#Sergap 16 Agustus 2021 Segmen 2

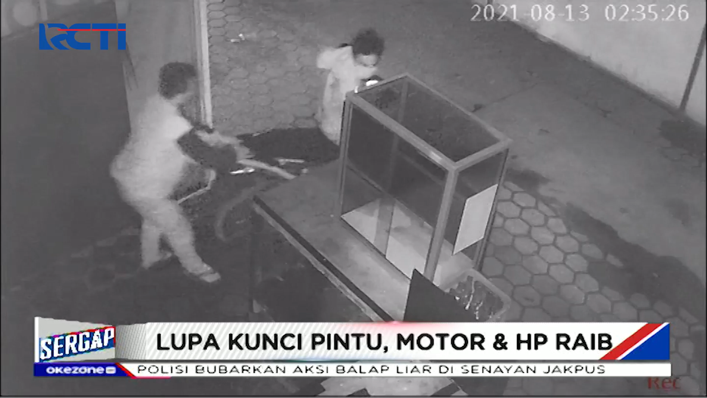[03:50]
Melihat pintu rolling door tak terkunci, pencuri beraksi di sebuah rumah makan di perumahan Grand Cikarang City, Kabupaten Bekasi, Jawa Barat.
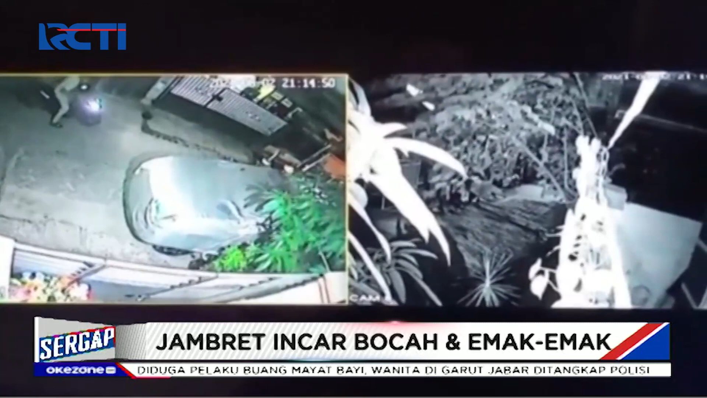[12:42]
Seorang bocah berupaya mengejar pengendara motor yang tiba-tiba merampas handphonenya saat ia berdiri di pinggir jalan di kota Makassar, Sulawesi Selatan. Namun upaya bocah ini gagal dan pelaku pun kabur. Dari rekaman CCTV ini, polisi berhasil menangkap pelaku di rumahnya di kawasan Maros, Sulawesi Selatan.